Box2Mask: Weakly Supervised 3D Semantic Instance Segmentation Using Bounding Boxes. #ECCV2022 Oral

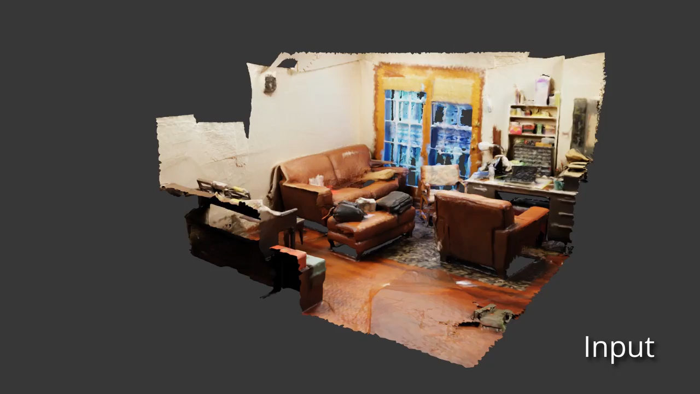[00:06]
We tackle the task of 3D Semantic Instance Segmentation. Given a 3D scene as input,
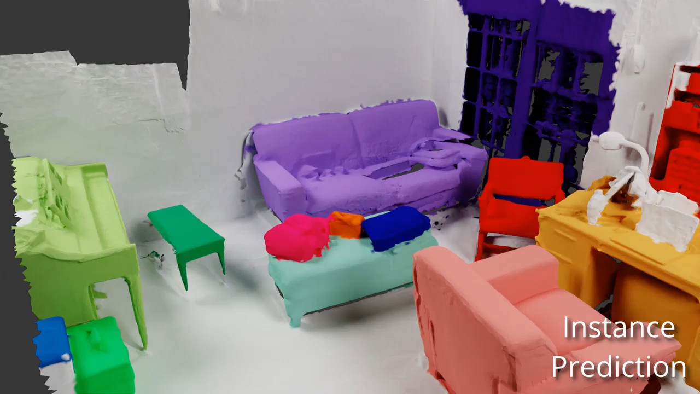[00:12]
we predict each object instance in the scene with a binary mask and a semantic label, as for example table, desk or sofa.
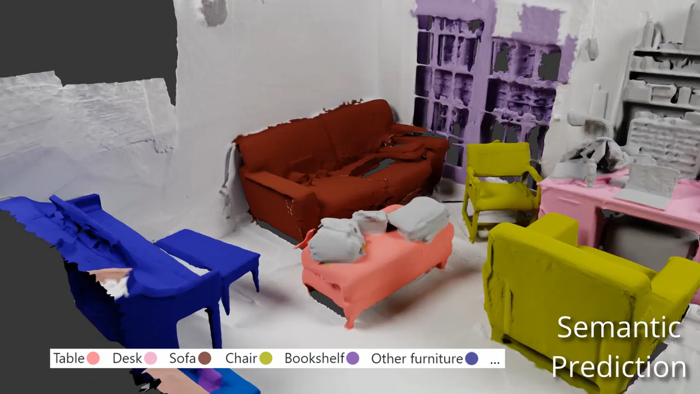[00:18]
Most current methods rely on dense point supervision. Millions of points in scene point clouds or meshes
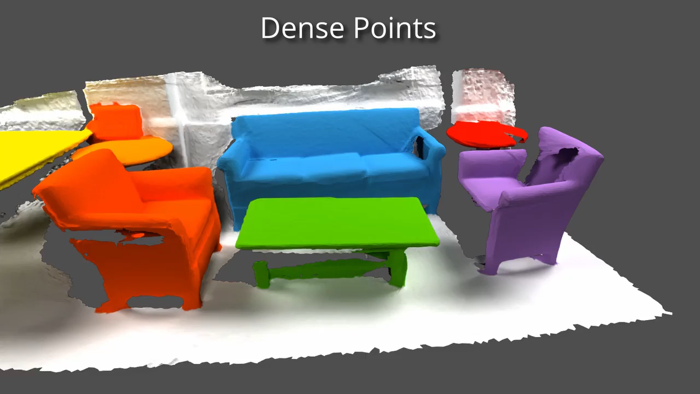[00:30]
are annotated with Instance ID and Semantic Class. Such data produces best learning results. However, it is labor-intensive and thus expensive and is only available in a few datasets.
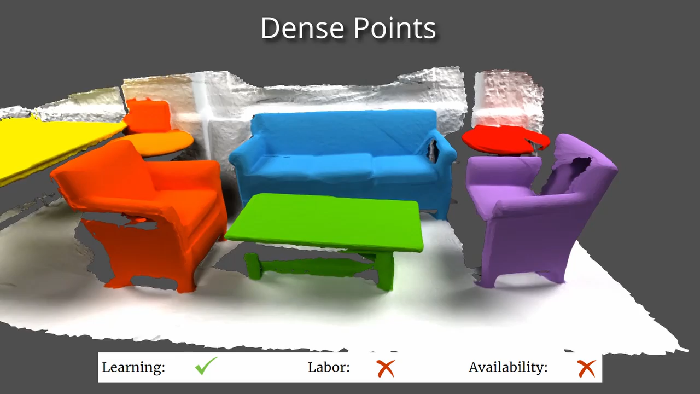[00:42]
This poses a problem for scalability. This motivates the search for cheaper but effective data sources.
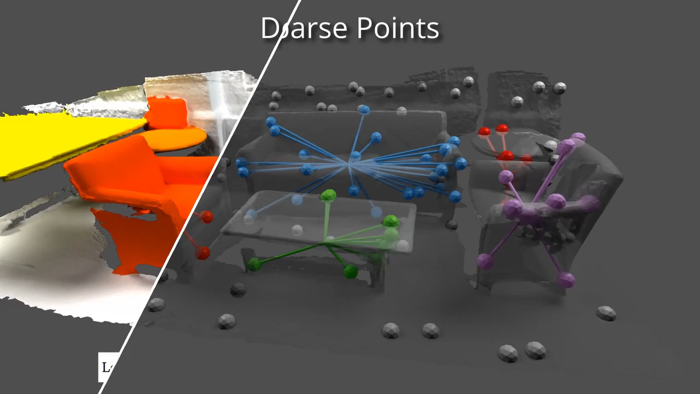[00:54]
A recent line of works uses annotations of only a sparse subset of points.
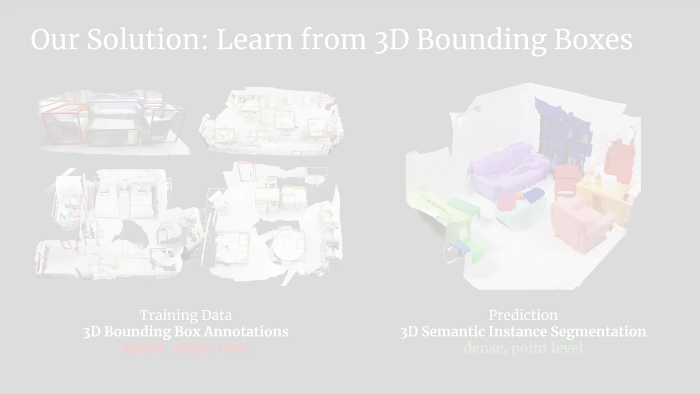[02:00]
Input to our method BoxToMask is a colored 3D point cloud or mesh of a scene.
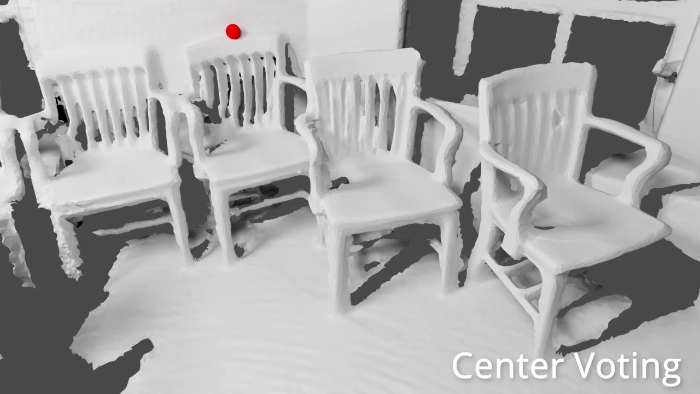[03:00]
Let's consider one point in the scene mesh, visualized in red. A network predicts the center of the instance the point belongs to. Doing the same for all points in the scene yields a set of center predictions,
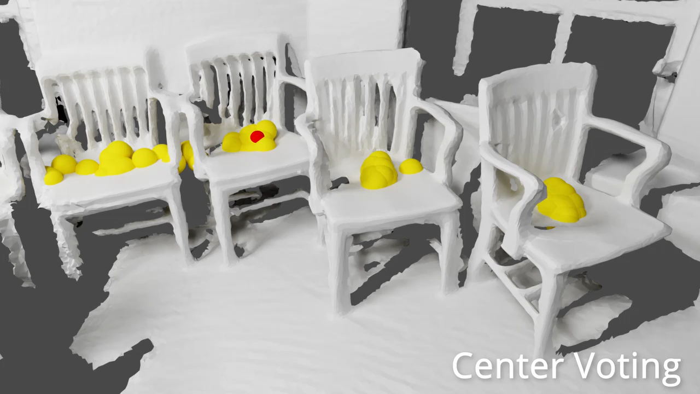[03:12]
shown in yellow. The center votes are clustered to obtain instance masks. We visualize the Euclidean distance of centers to the initial red vote.
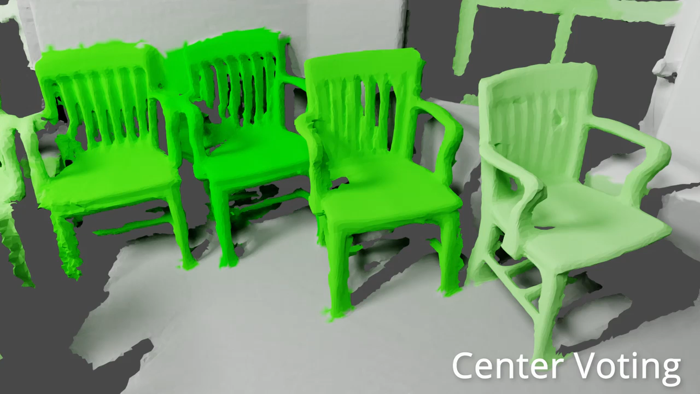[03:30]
Dark green denotes small distances of centers and light green denotes large distances. We find a smooth decay of distances, even when projected back to the scene. This poses a problem. Obtaining masks from such center distances is brittle to the threshold for binarization.
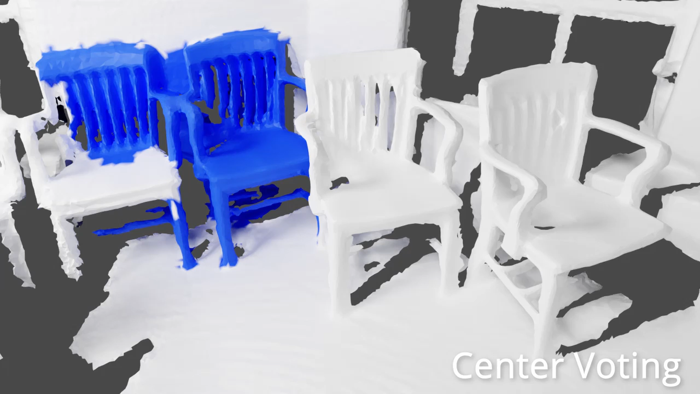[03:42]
We tackle this issue by representing instances via their bounding boxes instead of centers. For a point in a scene denoted in red, our neural network predicts the bounding box of its instance.
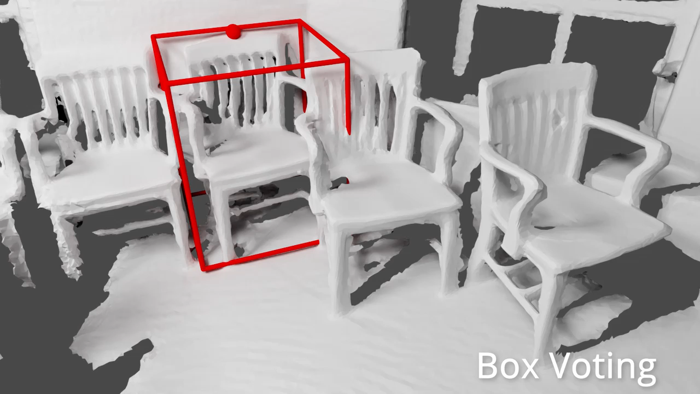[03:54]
Doing the same for all points yields a set of bounding boxes, visualized in yellow.
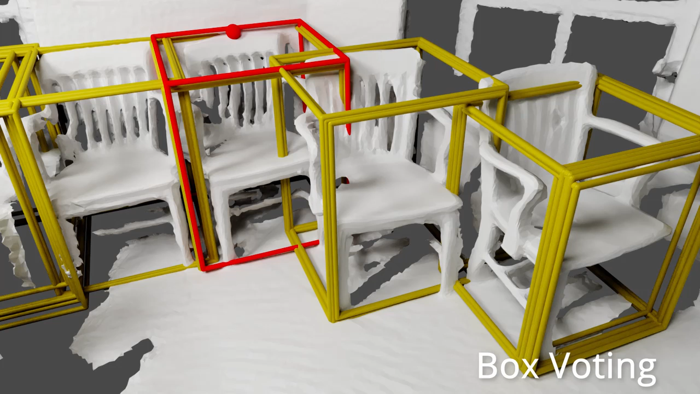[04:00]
The bounding box representation allows us to rely on their volumetric extent to compute distances. We use their intersection over union as a distance metric for clustering.
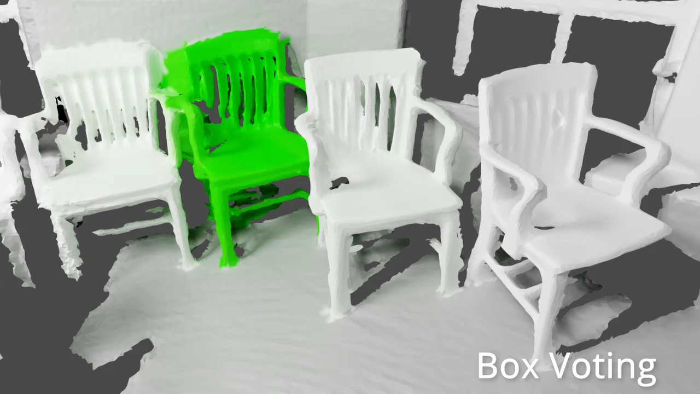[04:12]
In contrast to centers, this obtains a sharp distance map. Obtaining instance masks is straightforward.
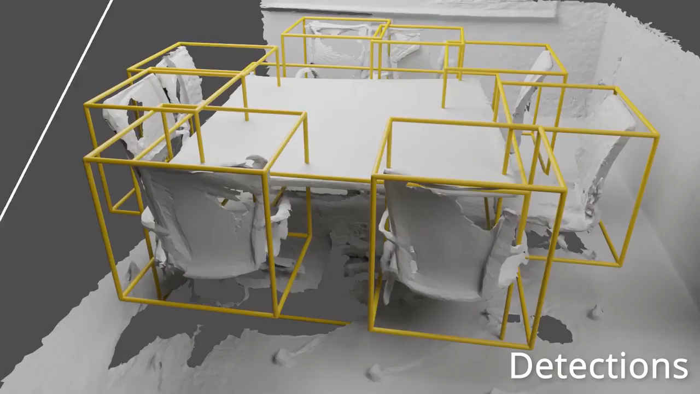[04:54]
Those are directly converted to masks, associating points to the smallest bounding box they are contained in.
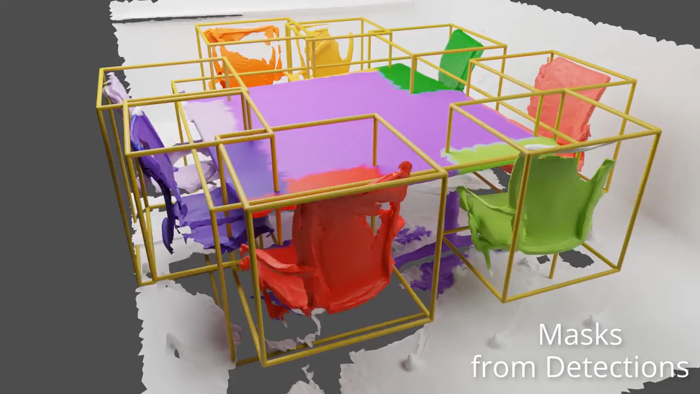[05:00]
Again, large errors can be observed when boxes are intersecting.
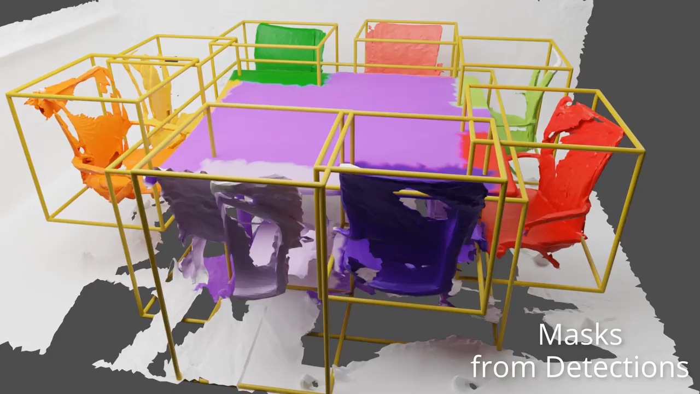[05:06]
In contrast to this, our method, BoxToMask, predicts detailed masks corresponding to the instances.
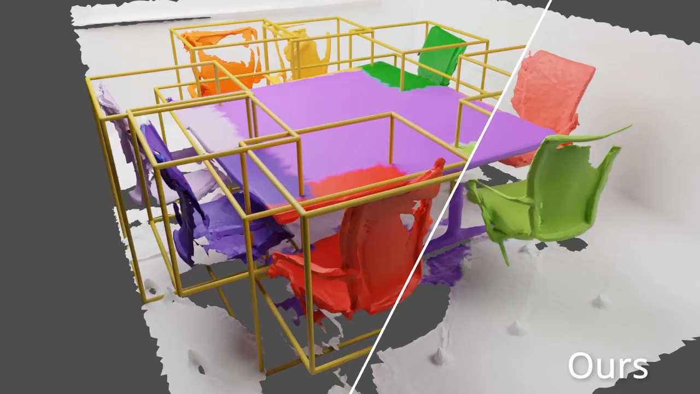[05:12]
We test our method on three datasets. On the ScanNet benchmark, we obtain leading performance by a large margin in weakly supervised methods and obtain 97% of the state-of-the-art performance of fully supervised methods.
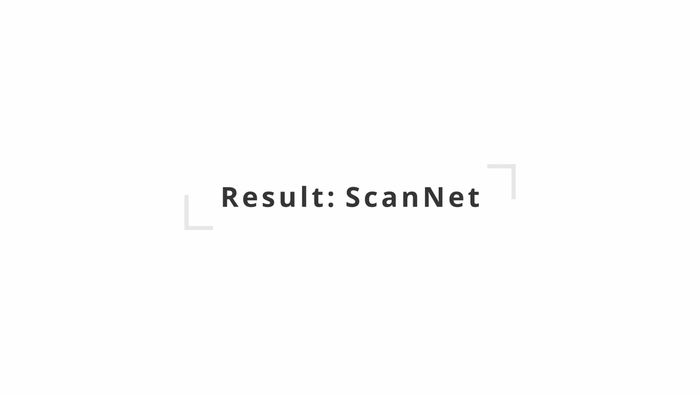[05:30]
We visualize a validation 3D scene and the box to mask predictions of object instances.
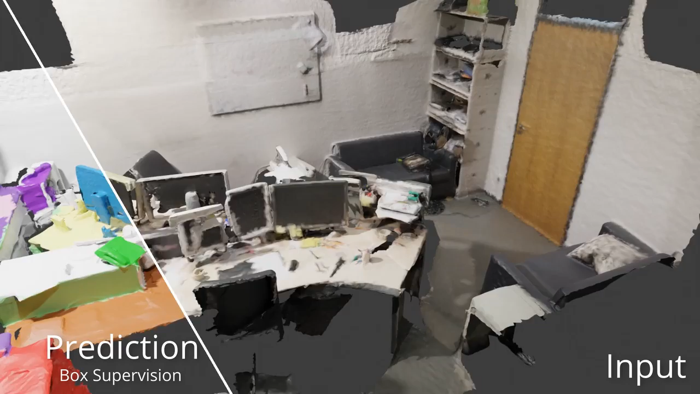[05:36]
Different instances are visualized in random colors.
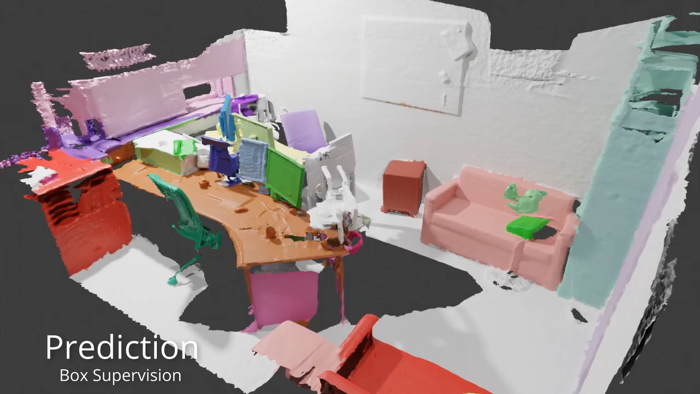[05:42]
For comparison, we also trained BoxToMask on dense point labels.
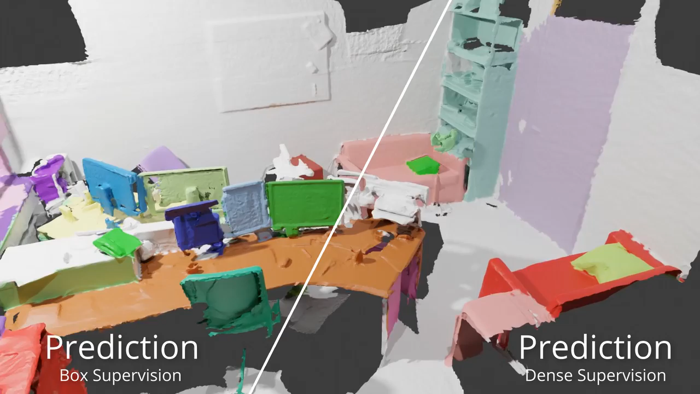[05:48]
This model achieves state-of-the-art quality on full supervision.
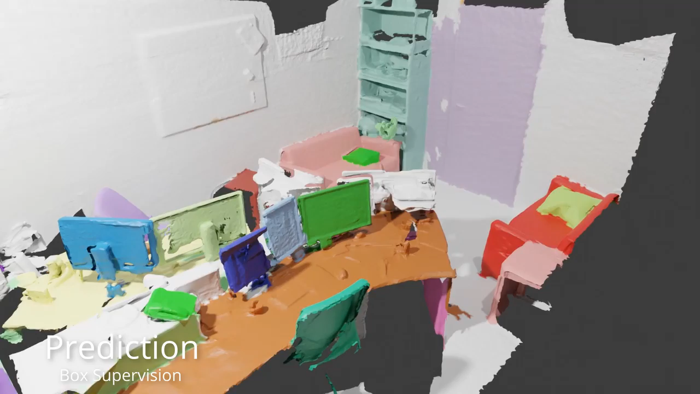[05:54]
Comparing the two shows little differences, validating the usefulness of bounding box training.
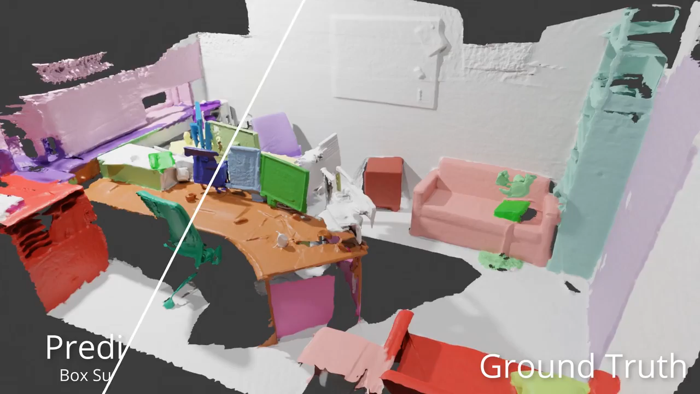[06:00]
Moreover, BoxToMask results are consistent with the ground rule. We evaluate BoxToMask also on the Stanford S3DIS dataset.